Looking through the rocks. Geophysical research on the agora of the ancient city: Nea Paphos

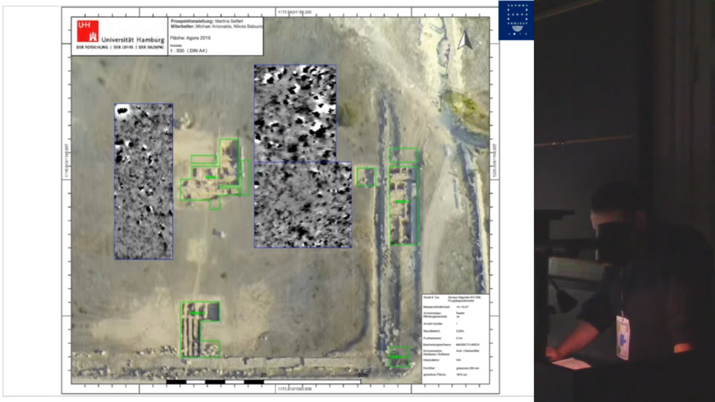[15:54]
An anomaly of 1.2 meters in the south of the grid probably is the connection of the wall detected in section 1. Just this. Oh. What have I done?